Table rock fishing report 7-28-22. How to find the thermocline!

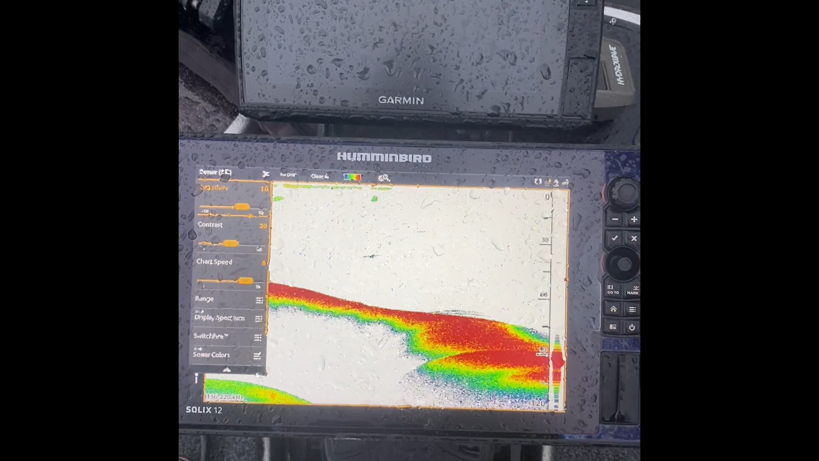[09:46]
This is, uh, this is the end of July and, uh, got my hummingbird out. I've already got the settings brought up, basically sitting on factory settings.
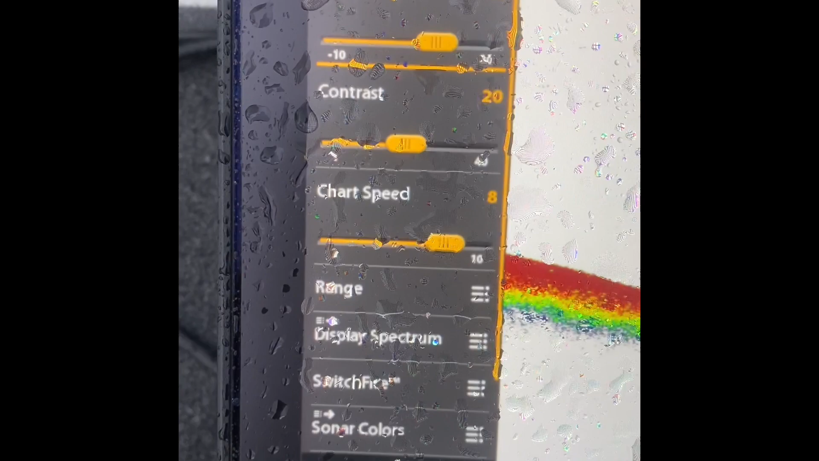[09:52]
Um, I've got the chart speed cranked up pretty high because I use this for drop shotting every now and then.
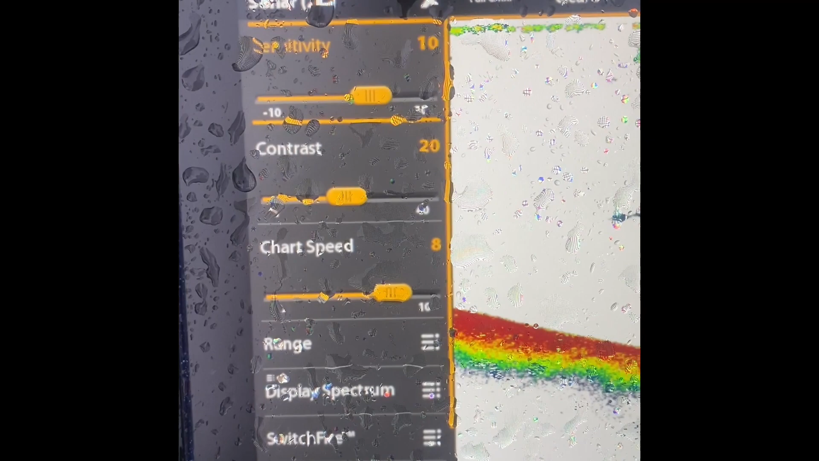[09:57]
But, uh, anyhow, um, so factory on that is chart speed is five.
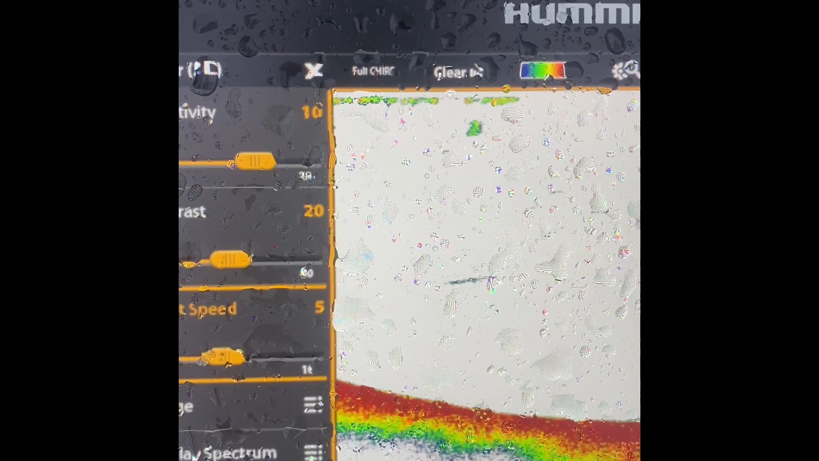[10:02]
And so anyhow, just wanted to show you what to do. Okay.
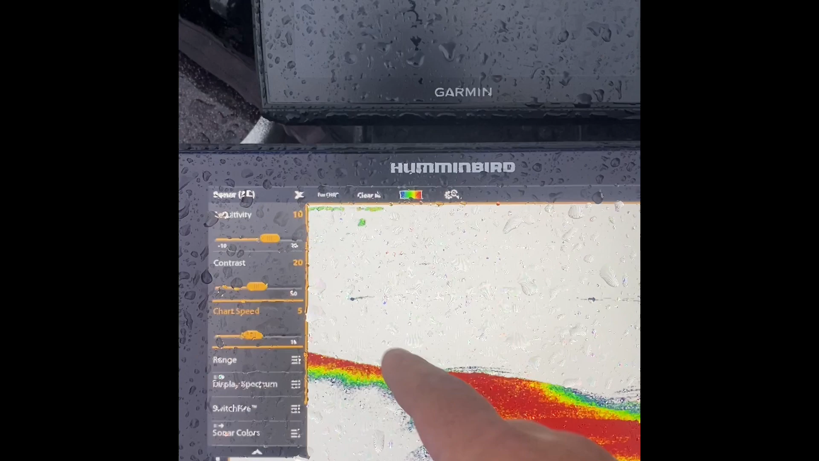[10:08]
So you can see right now, it's pretty clear, but what we want to do is we want to go to our sensitivity and we want to start turning up that sensitivity.
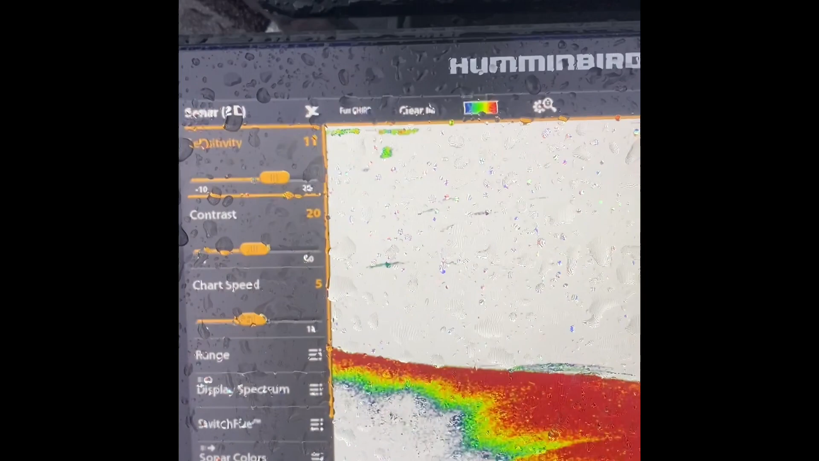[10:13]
We'll notice we're going to start cranking that thing up and we're going to go pretty much to max.
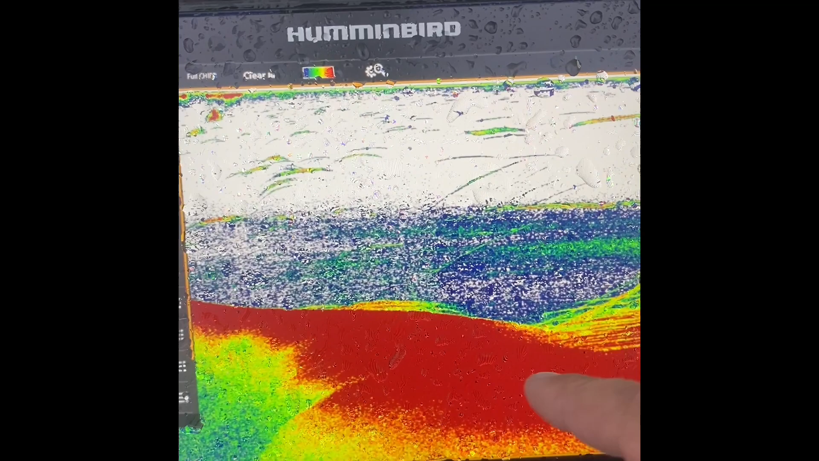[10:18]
And what you're going to see is a line right across here.
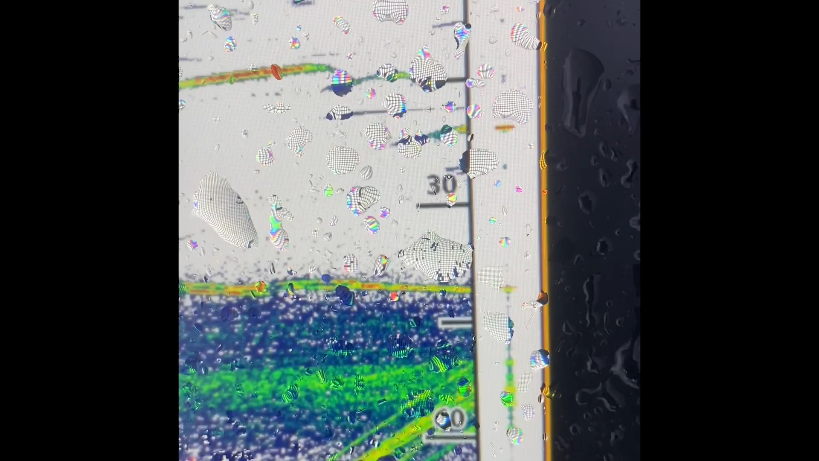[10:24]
So right now thermocline is sitting, you see the 30 and this right here is 60.
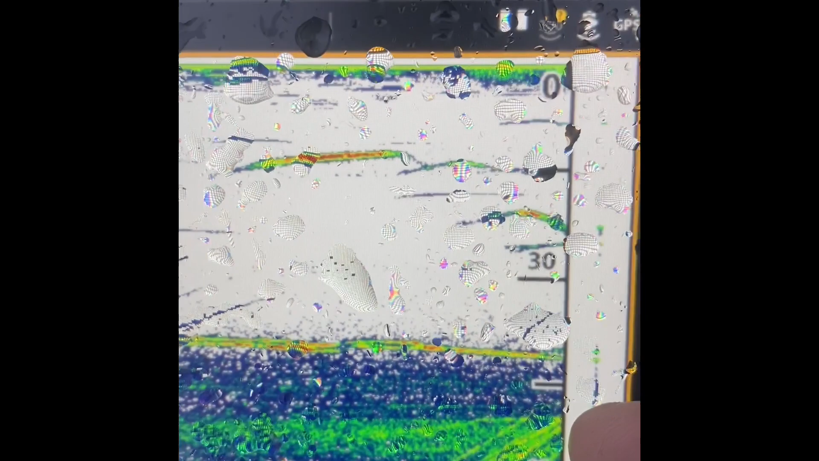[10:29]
So that's 45. The thermocline is sitting about 38 to 40 feet deep.
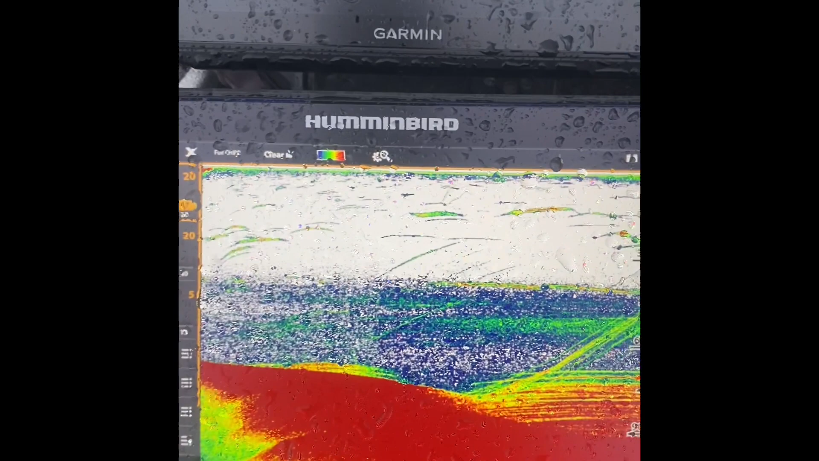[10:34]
So that's how you find a thermocline. You just crank that sensitivity all the way up. You can do the same thing with gain or whatever your, your, uh, fish finder says.